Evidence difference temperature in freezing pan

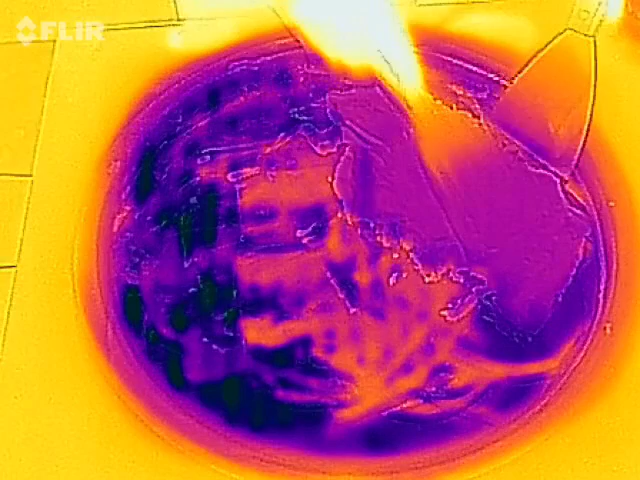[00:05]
Baja más, baja más. ¿Por qué baja?
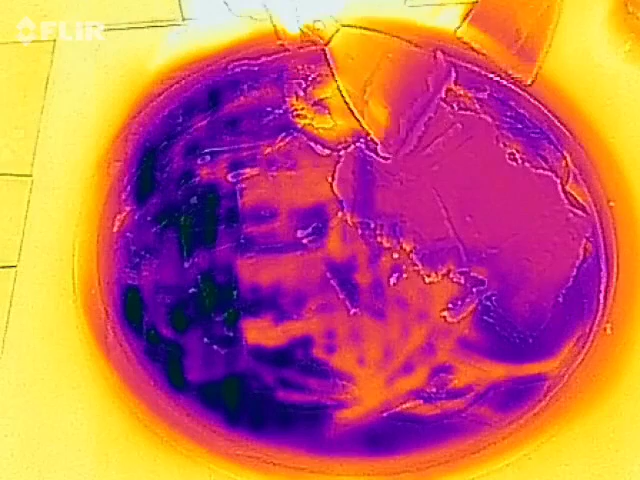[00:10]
Baja más, me refiero a que suba más, en verdad. Ahí está, ya, ahí viene, empieza a grabar.
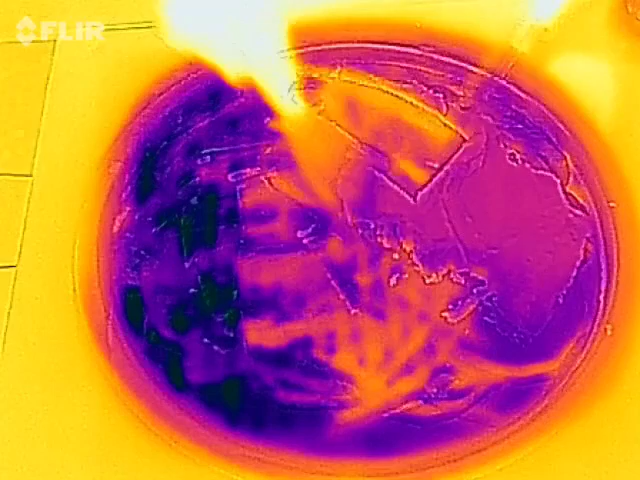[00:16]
Estaba grabando ya. Ah, bueno.
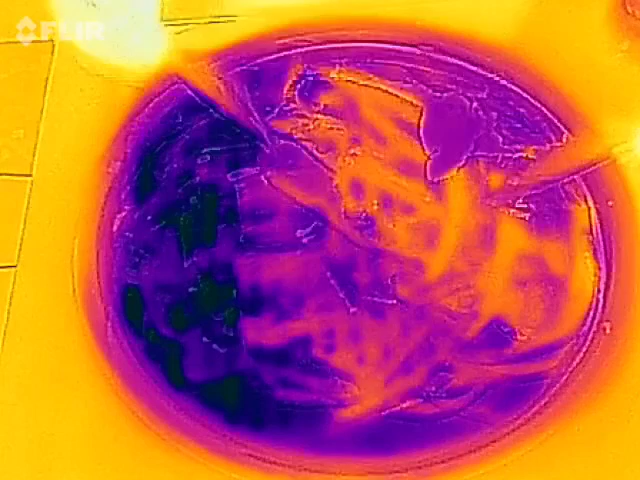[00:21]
Se ve harta la diferencia, ¿no? Sí. ¿Sería de fija? Sí. Fue peor que la sacaste, ¿no? Sácala acá también. Sácala en todos lados, porque si no, no la hay. Ahora sácala allá también.
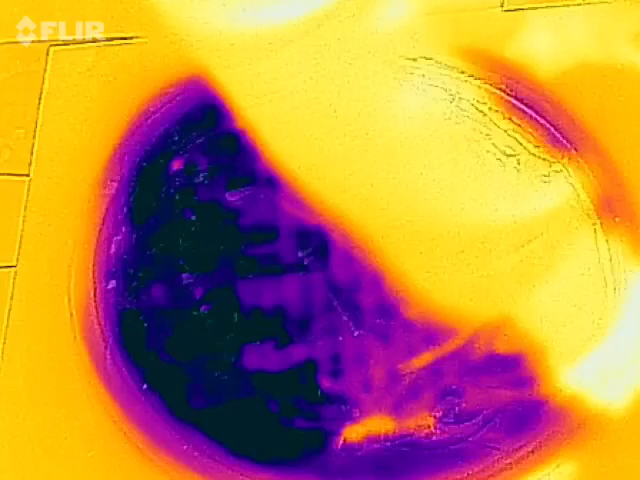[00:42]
Ya sácala en todos lados, para que vea el video sin pasar la mano por delante. Siempre por atrás.
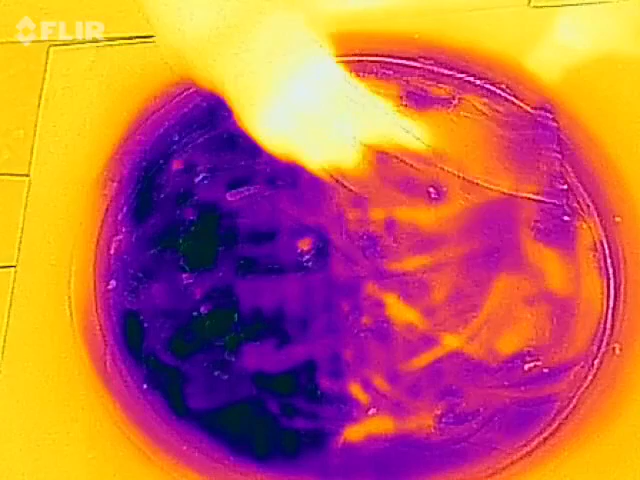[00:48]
Ahí se nota la diferencia. Bien nota ella. Bueno, se ve brígido, acá se ve.
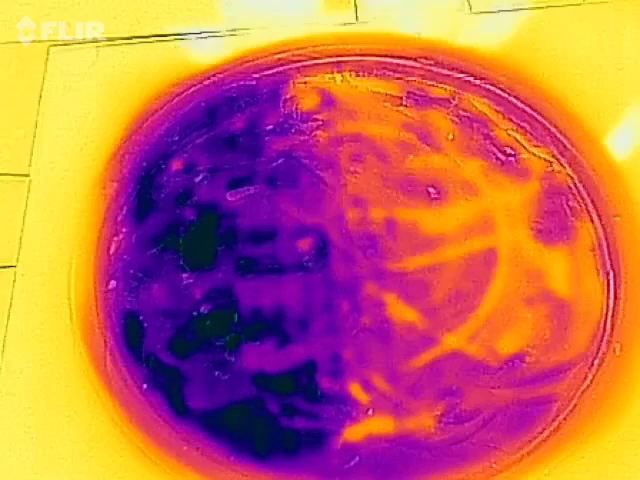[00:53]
Este. Este. Ese que ya está. ¿Cómo decías? Yo lo he quitado. Ahora mueve un poco, no corte el video. Recomendación, mueve la cámara para que se vea que está la máquina. Mueve la cámara para que se vea que hay una máquina. Ah, ¿como para atrás? Sí. Sí. Una revolución. Es decir, que tenía una máquina. ¿Entiendes? Sí.
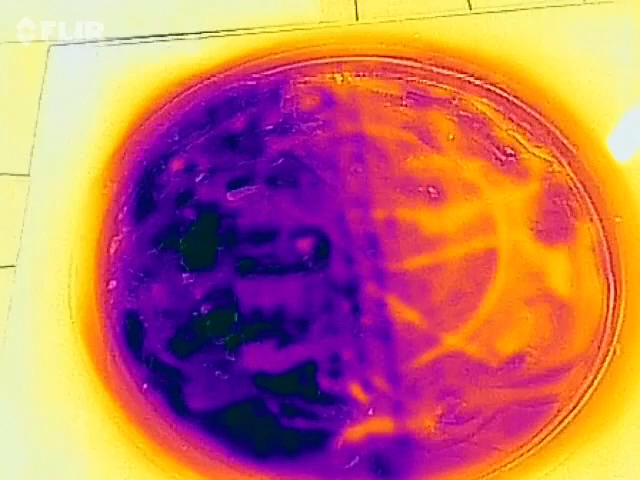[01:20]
A ver, está como. Vamos a ir moviendo.
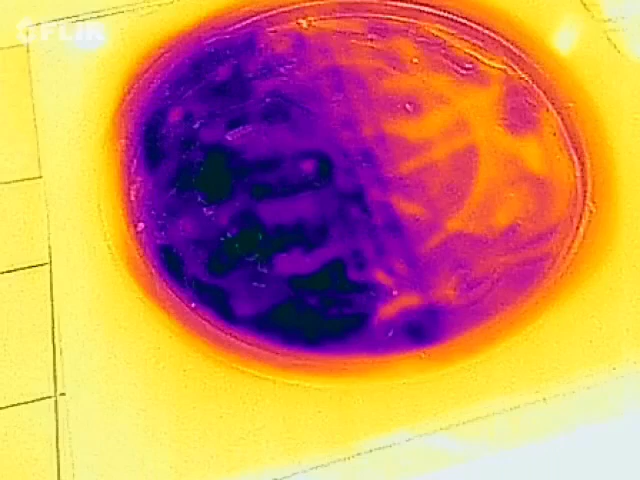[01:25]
Muele, así para arriba.
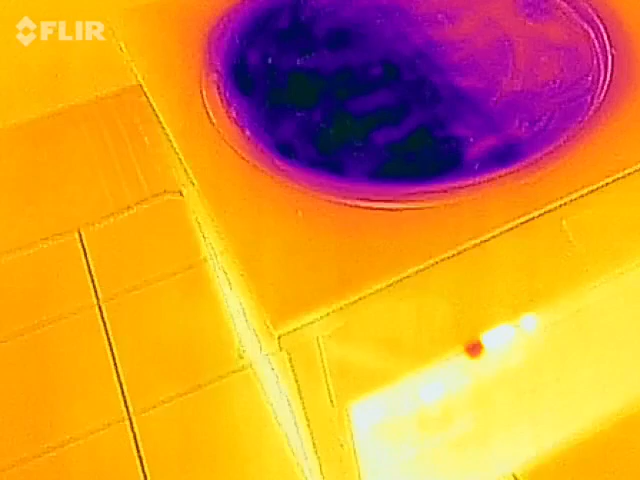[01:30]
Vale, anda quedándole para que vea el que está la máquina. Así lo que saben perfectamente cuál es la máquina. Gracias.